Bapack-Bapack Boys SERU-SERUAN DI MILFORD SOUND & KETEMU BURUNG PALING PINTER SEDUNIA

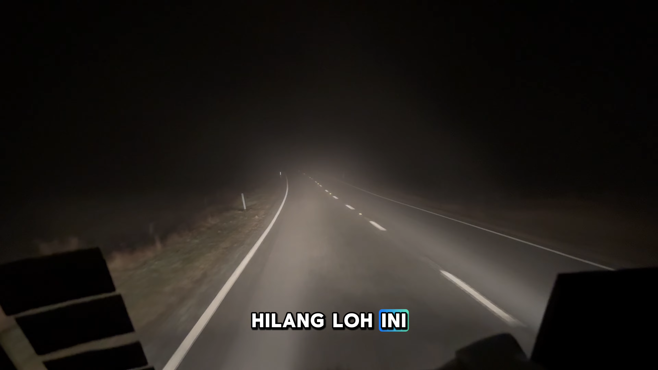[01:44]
Ini di timannya hilang apalagi enggak. Gila. Ini lagi berkabut guys. Gila jalanannya.